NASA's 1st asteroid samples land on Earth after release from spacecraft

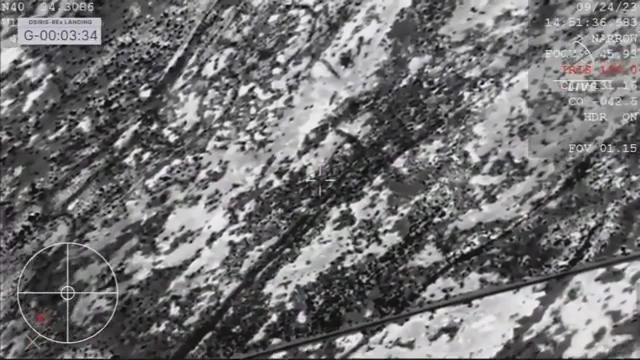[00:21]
We are now leisurely decelerating under our orange parachute to 11 miles per hour. Incredible amount of deceleration there, as Earth's atmosphere really helped us out quite a bit, getting that initial deceleration. Our drogue parachute initially stabilizing our descent, and then ultimately, that main parachute bringing us home. You can see right in the center of that crosshair, that is the parachute with the SRC dangling beneath.
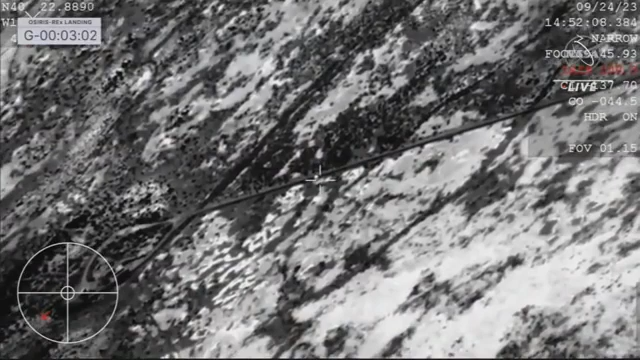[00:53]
The team on the WB-57 doing a great job. And touchdown of the OSIRIS-REx sampler turn capsule. A journey of a billion miles to asteroid Bennu and back has come to an end. Marking America's first sample return mission of its kind, and opening a time capsule to our ancient solar system. Unofficial touchdown time, 8.52 a.m., Mountain.
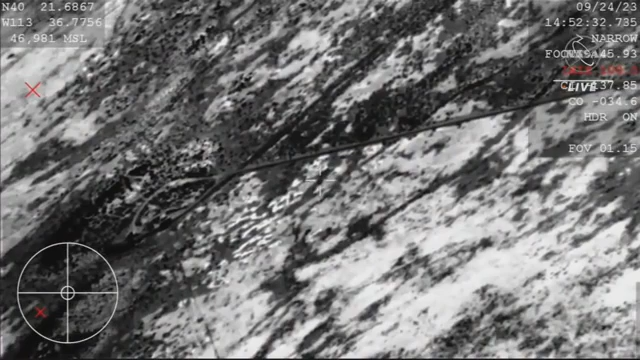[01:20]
And the team can now breathe an immense sigh of relief. We now have the sample return capsule, the SRC, containing pieces of the asteroid Bennu.